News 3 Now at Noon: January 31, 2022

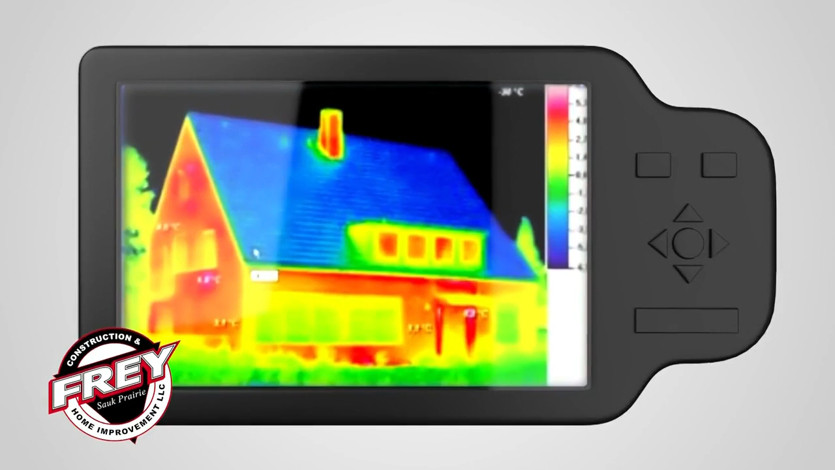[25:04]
That is what our thermal imaging does for you. It will show the temperature differences in areas of air exchange.